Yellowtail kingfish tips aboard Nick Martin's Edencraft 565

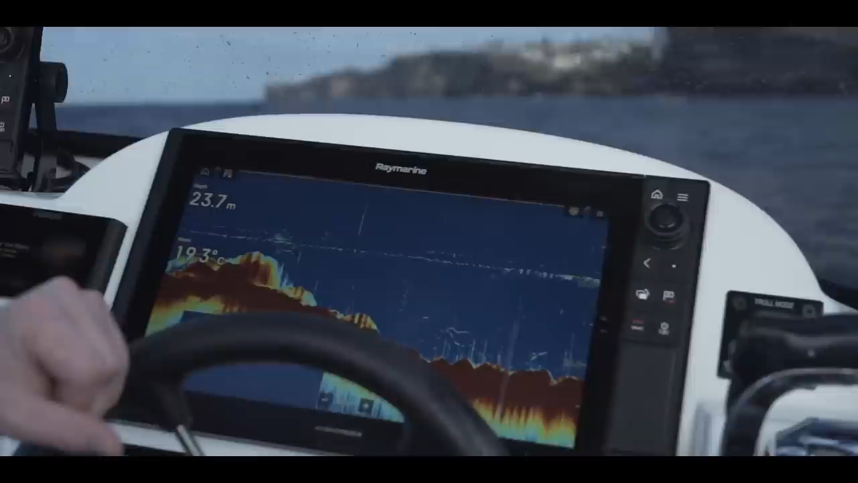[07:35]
On screen: depth 23.7 m
is it definitely is user-friendly to get to a certain point but to take it to the next
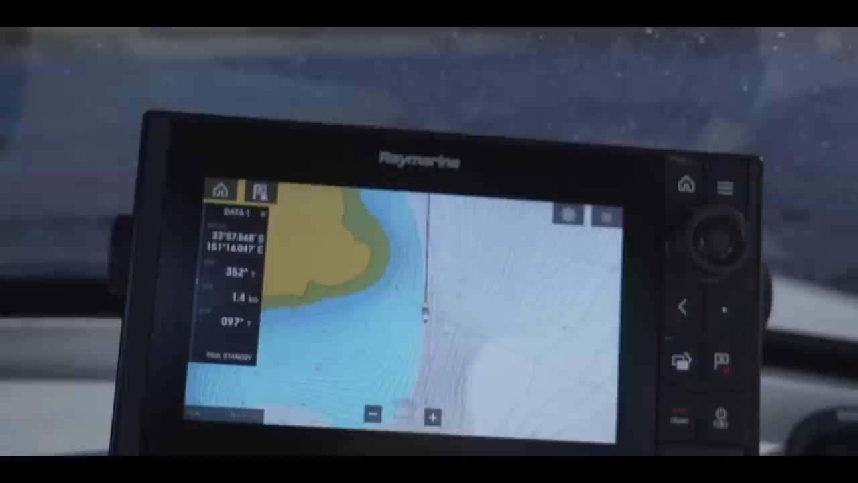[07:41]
level it's it's so incredibly powerful with what you can do
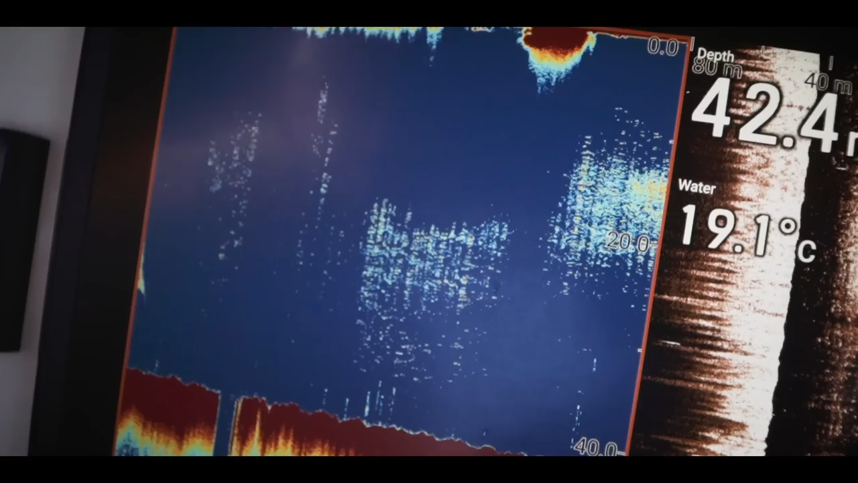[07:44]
On screen: water 19.1°C
like we're not even really pushing the boundaries at all yeah so yeah so you've got both options